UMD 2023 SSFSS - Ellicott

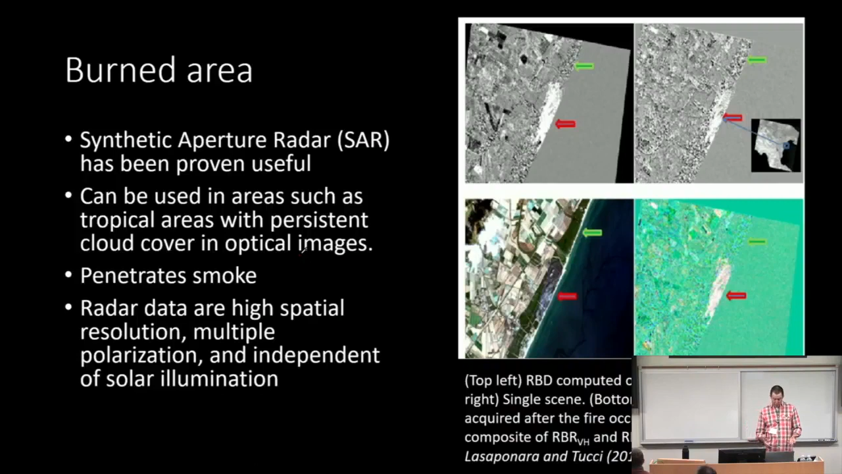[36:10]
It's not as straightforward as you can see with an image. Clearly, we can look at a burn in an optical sensor. It's not as straightforward with this, but it is proven to be effective. These are just showing you different, and not a complete list, of different satellites, who owns them,